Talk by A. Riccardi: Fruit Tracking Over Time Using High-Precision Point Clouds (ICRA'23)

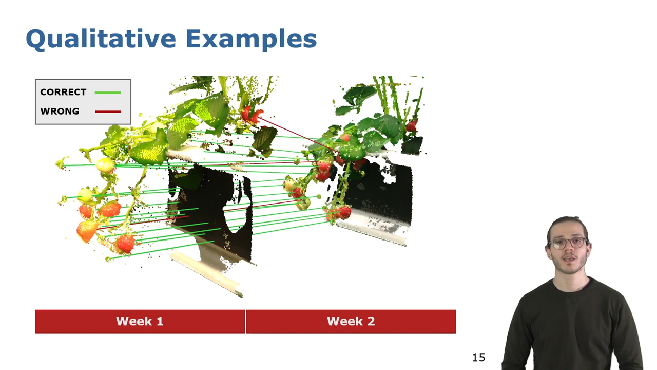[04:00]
In green, we displayed the colored matchings, and in red, the round ones.